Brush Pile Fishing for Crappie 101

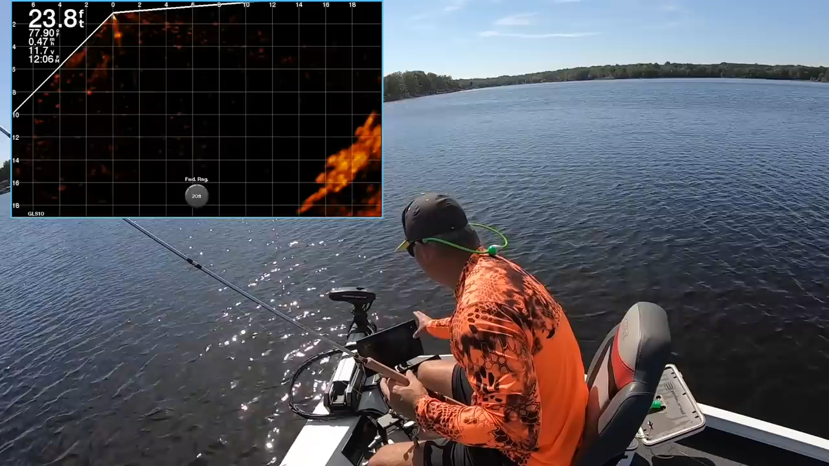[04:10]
On screen: depth 23.8 ft
Now I'm switching over to the 20 and there is a load of crappie right there. That's huge. So looks like they're about 12 feet over here. This shouldn't take very long. See if I can, there I am sneaking in there. Look at that fish darting for it right now. So I had a fish on there.